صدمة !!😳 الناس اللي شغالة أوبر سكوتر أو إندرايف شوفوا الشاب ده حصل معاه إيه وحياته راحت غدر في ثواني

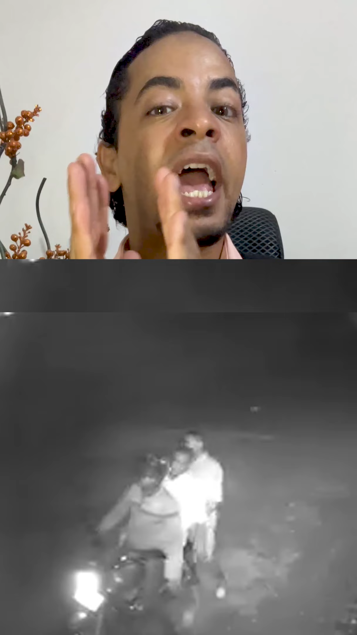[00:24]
خلي بالك او لو انت ماشي في الشارع وفجأة لقيت نفسك داخل مناطق مقطوعة مناطق مهجورة برضو خلي بالك واستعد للحظة دي حياتك غالية جدا بالله عليك هنحلل مع بعض دراية شباب الاخطاء عشان نتعلم الدفاع عن النفس لعله يكون علما نافعا دلوقتي يا شباب واضح من الفيديو شكل الشارع كده اهو دلوقتي امامنا مهجور مقطوع والنور فيه ضعيف جدا تمام دخل اهو دلوقتي ايوة الشاب
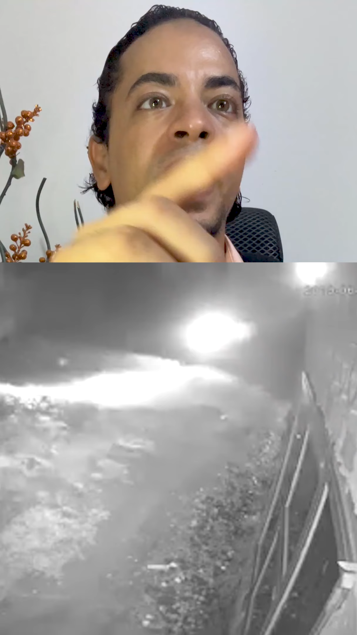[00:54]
بالموتسكل بتاعه لسكوتر بتاعه تمام ومعات نين نقف هنا بقى مولع نور
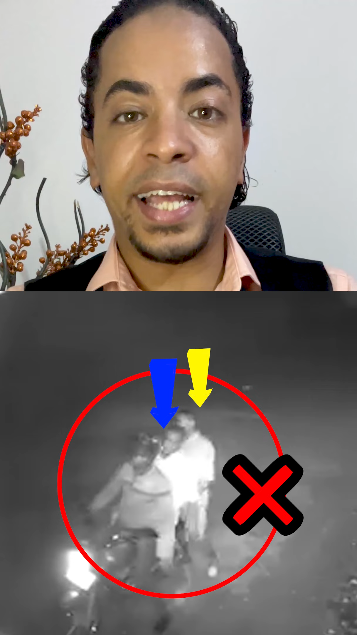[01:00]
الكشاف بتاعه ده معناه ان المنطقة مهجورة النور فيها ضعيف وما فيهاش بشر خالص يبقى انت هنا في حد بيوجهك لمنطقة معينة كان ممكن يكون قبلها في كزا شارع تمام لكن مجرد راح بعدين قالك خش يمين شمال فامت لقيت نفسك هنا في شارع زي ده اه هنا دلوقتي خلاص بيقول له ايه
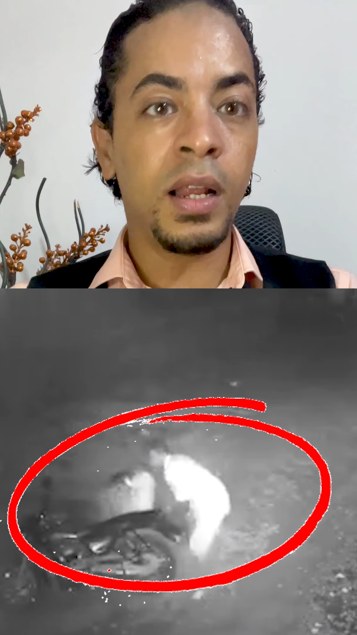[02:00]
هدفهم انه هم هنا عايزين يسرقوا له سكوتر ولكن للاسف مش كل اللي بيسبتوك هيسبوك دول هيقضوا على حياة الراجل بشكل عام اللي بيخنقك بقوة هنا لو انت مش على الموتسكل هدفك